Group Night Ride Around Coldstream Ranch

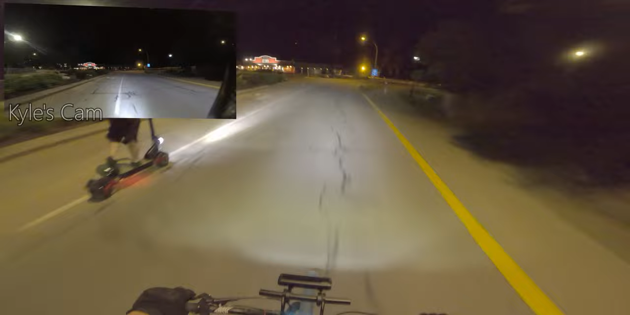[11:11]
I was looking at nothing but the road ahead of me. I just like zooming by George so fast I barely see him. I just saw like two blue lights. But as you can see, all the kinds of fun we have in between.